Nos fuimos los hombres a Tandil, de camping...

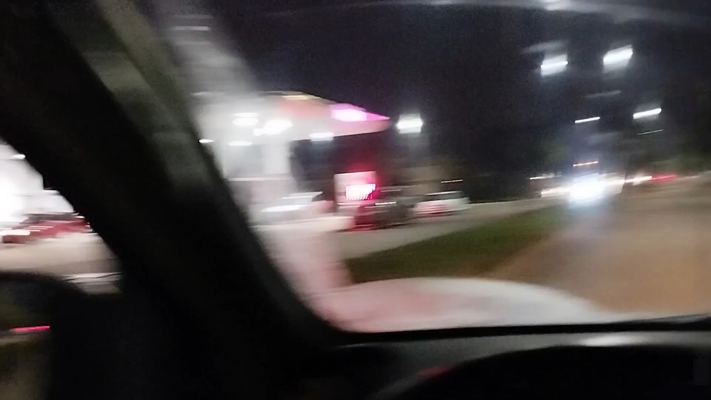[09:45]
Entrando ya en Tandil de noche,
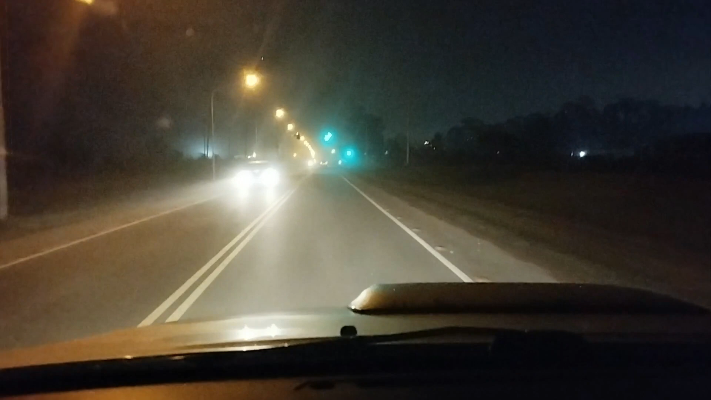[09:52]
como se hizo medio tarde, el camping que llamamos ya está cerrando justo ahora, en el lago, hay mucha niebla. Ahí se escucha a Lauti y dice que iba al hotel, así que dijimos, vamos a hacer un hotelcito, hoy a la noche, para descansar después de tanto viaje. Hotel. Hotel, dice Lauti. Y mañana hacemos el campamento tranquilo.